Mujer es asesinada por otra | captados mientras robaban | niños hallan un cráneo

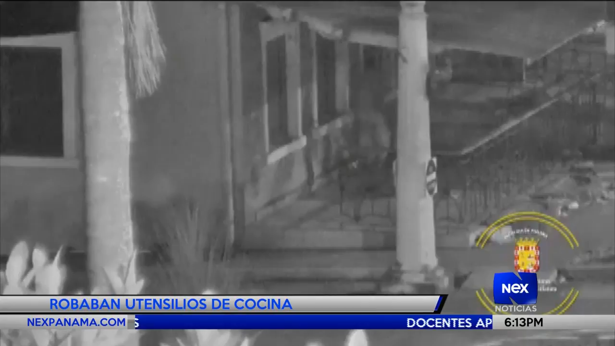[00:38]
Ingresaron en el antiguo restaurante Rinos, esto en la avenida Federico Boy, y empezaron a sacar carretillas,
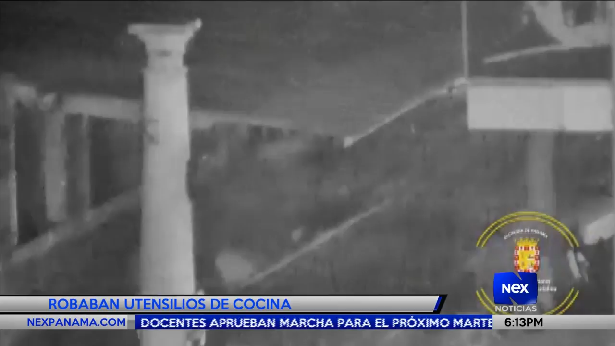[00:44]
anaqueles y otros utensilios de cocina.
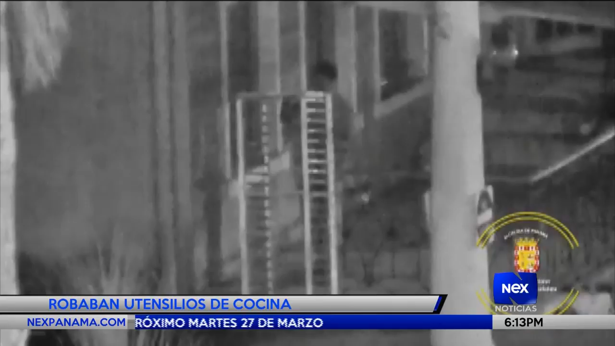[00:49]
Cuando salían con lo robado, los esperaban unidades de la Policía Nacional y también de Vigilancia Municipal, quienes los aprendieron.